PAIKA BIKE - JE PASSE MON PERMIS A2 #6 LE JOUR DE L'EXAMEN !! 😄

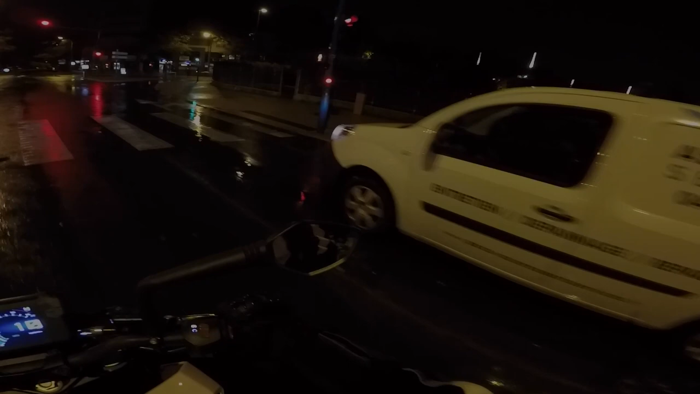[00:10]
aïe. Gros, il est 7h. Non, j'ai pas changé l'heure. Il est 6h46, mon pote. Salut. Et ben, go au permis parce qu'on va passer le plateau. Oh putain, mon pote, il fait nuit. En tout cas, ben, c'est le jour 6, le jour de l'épreuve, mon pote.
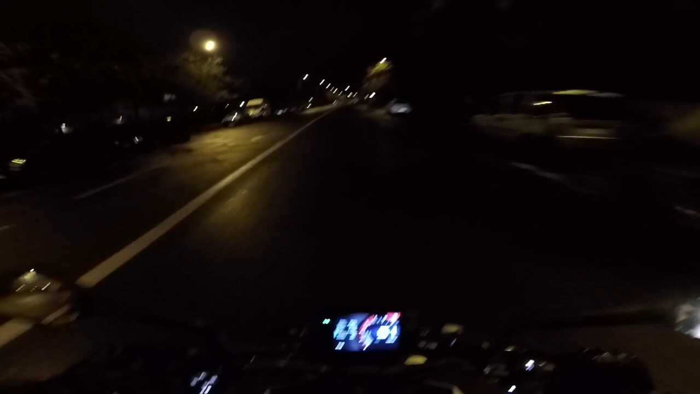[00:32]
Ah, oh, j'espère que je vais l'avoir. Hein. Aïe, aïe, aïe, aïe. Allez. Putain, il fait nuit, gros, il fait nuit. Il est 50, j'ai rendez-vous à 7h.
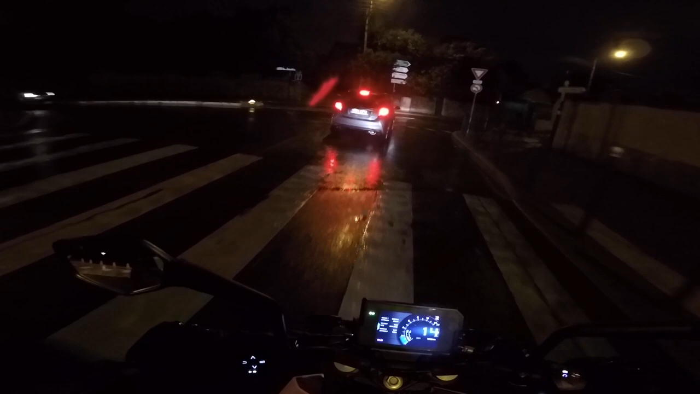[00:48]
Hein. Bon, écoute, on part sur une base de retard. Hein. Bon, je sais pas ce qu'elle a quand elle est froide, elle a des trous d'accès là, c'est chaud.
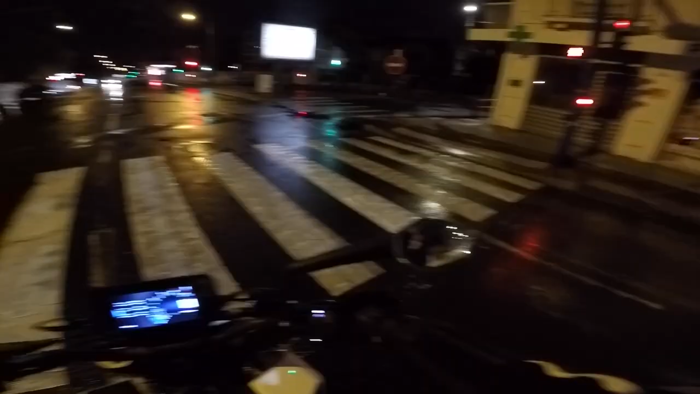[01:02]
Et où? Tu peux pas passer au vert s'il te plaît? Genre maintenant. 3, 2, 1. Hop, hop, hop, hop, hop. Ouais, je pense que je vais l'avoir. Ah, le... Oh, le mec, c'est pas ce qu'il a dit qu'un peu il allait passer au vert qu'il allait avoir.